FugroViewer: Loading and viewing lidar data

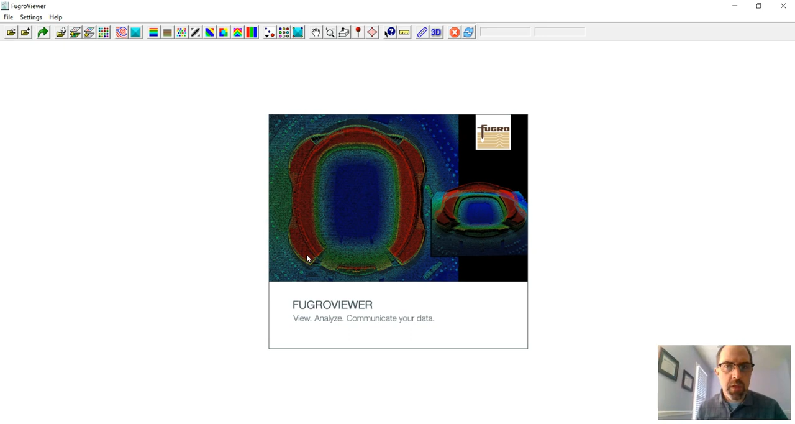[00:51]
It'll take a second to open those up, but what you'll see is these are, again, point cloud files that we'll load here. We'll give it just a second.
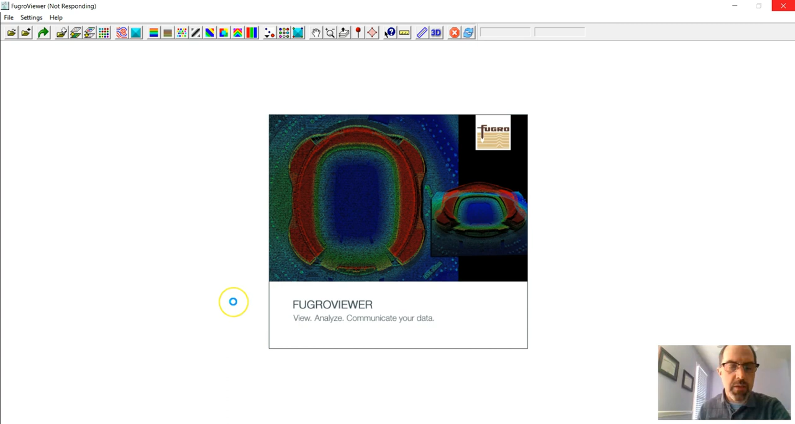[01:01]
This is a section of the downtown Minneapolis around the Mississippi River,
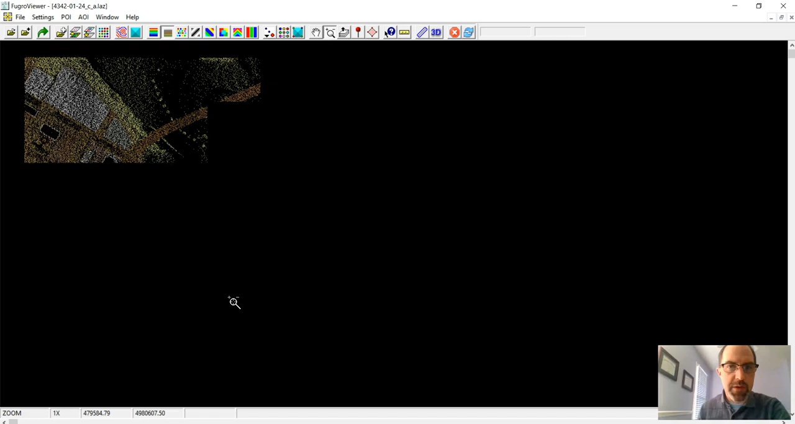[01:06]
and you'll see the rivers right here. You've got a couple of bridges here. This is a fairly famous tourist site called the Stone Arch Bridge in Minneapolis. And this is a point cloud, and you'll see that it's got different colors on here.
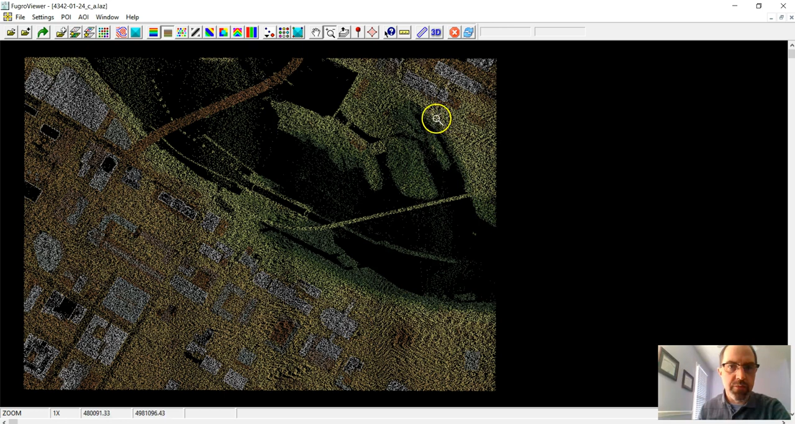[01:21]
Those colors refer to elevation, but they also refer to type. So if we actually click on this little button here, you'll see there's a lot of different classifications.
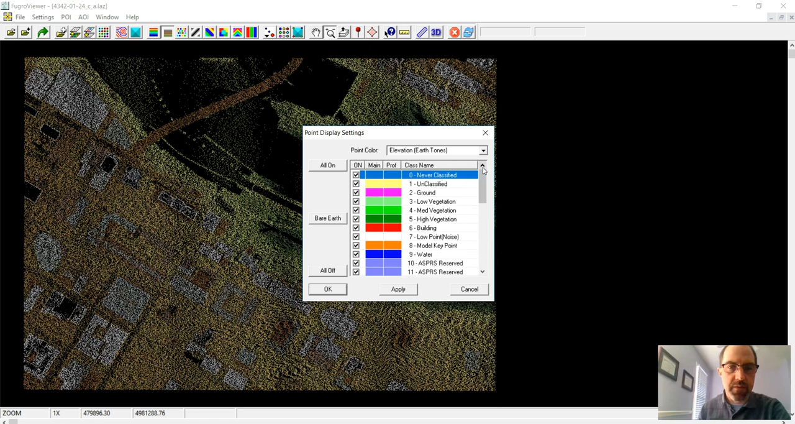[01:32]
This is similar to other kinds of classified data that you worked with earlier in the semester. If we go to a bare earth model that just shows the ground, right, and if we click apply, all of a sudden a lot of our points disappear.
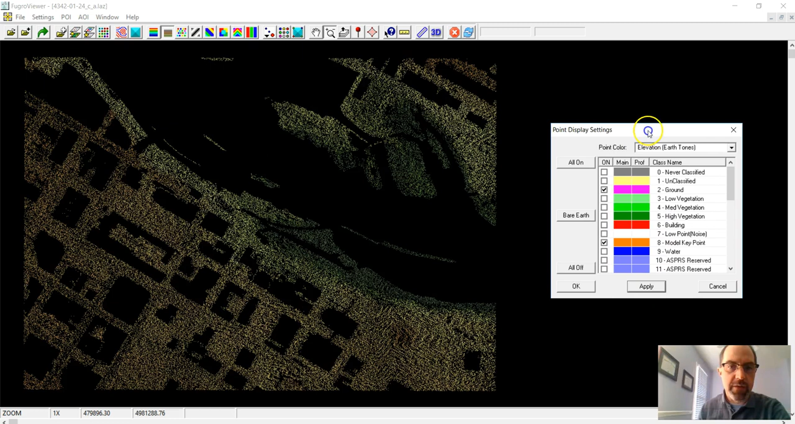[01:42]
This is only earth, as far as we can tell. What if we want to have buildings as well? I'm going to go ahead and click on this and click apply. And there we go.
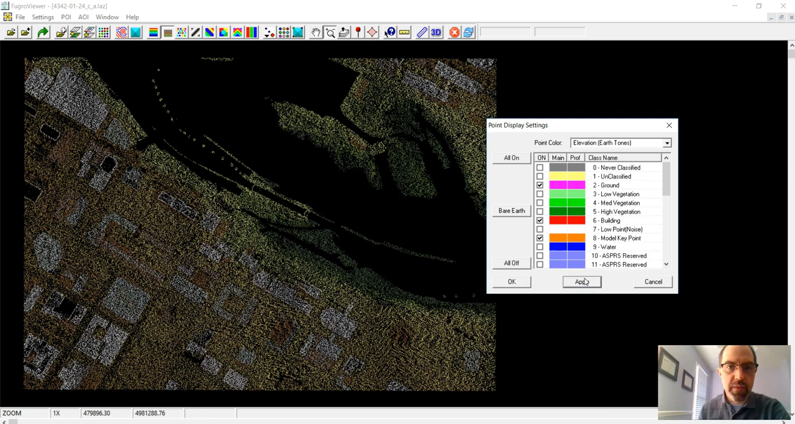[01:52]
That looks good. So I'll go ahead and click OK with that. These are the two. You want number two and number six when you're working with these data. Now, this is fine and all, but what if we want to do a little more interactive viewing of it? We can click on this little 3D button right here, and it'll open a 3D version of that data. And you can use your mouse to look around with it. So you can rotate around and see it from an angle. I'm just clicking on it and dragging it. You can see where those buildings are. They're kind of ghostly in the way that they're listed here.
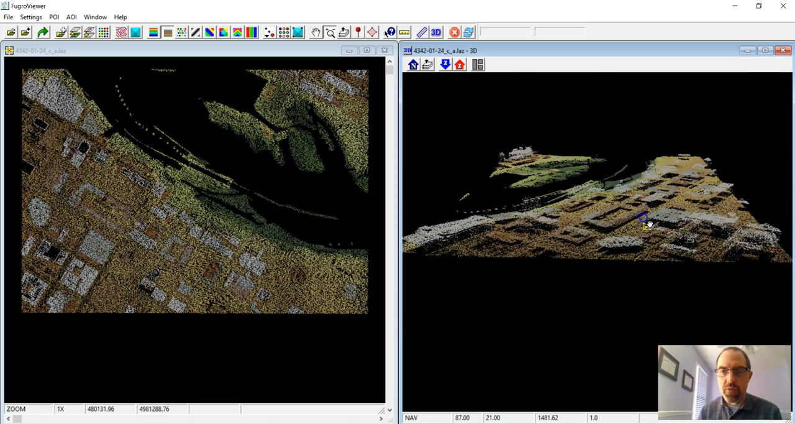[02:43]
If I hold down the control key, or sorry, the right, the right mouse button, I can also drag my perspective around as well. So it allows you to take a look at it and manipulate those data. The last thing that you might want to do is just do some measurement. So let's get rid of this 3D view. And for this lab, I'm going to ask you to take a look at this building that's right down here and do some measurement with that. We're not going to do that here. Let's take a different building instead. We can do what's called a transect. So just take a cross-section of these data. Let's just take a look at this building right over here.
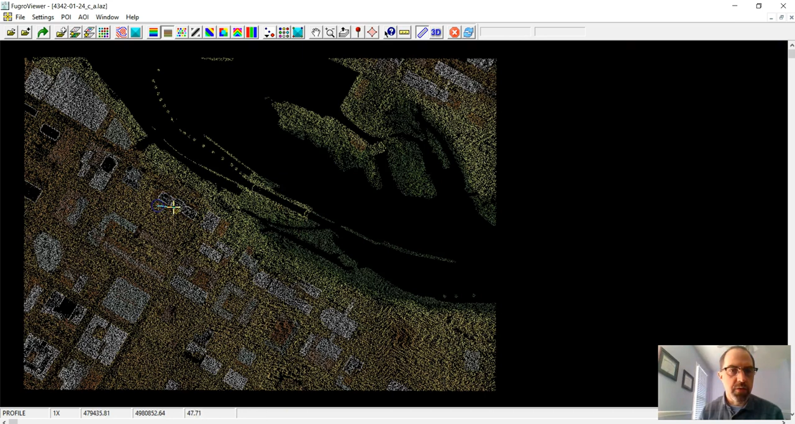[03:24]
And I'm clicking a couple times. And this should show up. That might not have been wide enough. Let's try that again. So if I click on this button, right, and we'll just do kind of a cross-section. And make it a little wider, just like that. There we go. So now you can see this building right here. And you get a sense of even what the building looks like. This is a cross-section of that thing that we just looked at. We can use this measurement tool then to measure distances. So how tall is this building? I think this is meters, but check your lab. It's about 60, whatever our measurement units is, right?